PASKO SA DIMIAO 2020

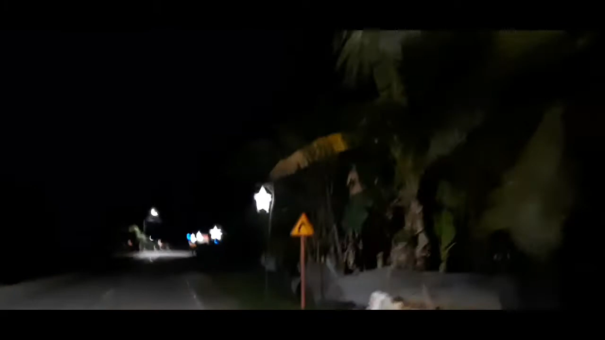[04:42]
So, nindot kayo tanaw ng kumusiga ang tanan. So, naanata sa Barangay Punod.
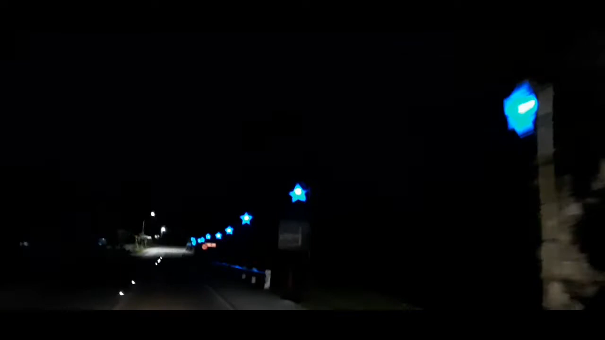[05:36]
So, naanata sa Barangay Luyu. Luyu.
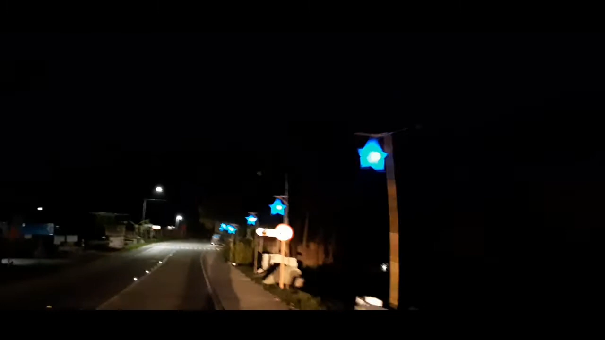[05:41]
Naanata sa Barangay Luyu, guys. Color blue. Blue sun. So, nindot na sa nga to ang town, guys.
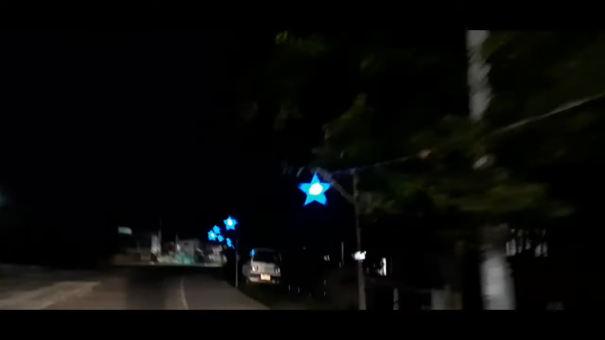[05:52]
No? Ang kung kinsa to ang mga taga Dimiao. Nindot na sad ang Dimiao karon kay inigabot nimo sa Luyu is solar na ang atong suga.
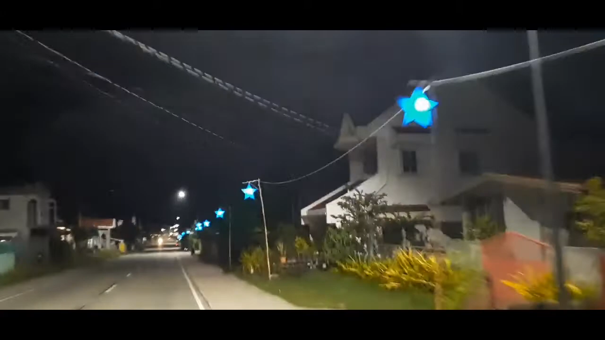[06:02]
Solar na ang mga poste. So hayag kaayo, landag kaayo, landag kaayo ang kuan kalsada nato.
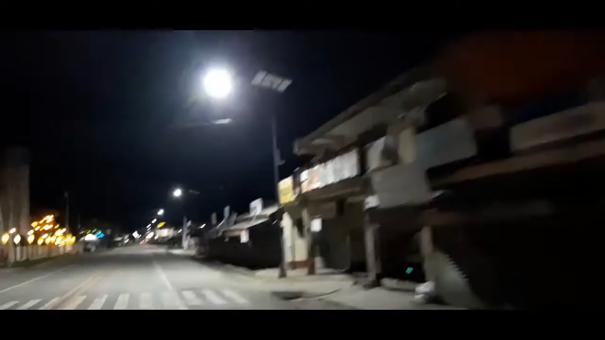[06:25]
So we are now at the kuan, guys, nanata sa sentro sa Dimiao, the San Nicolas de Tolentino Church.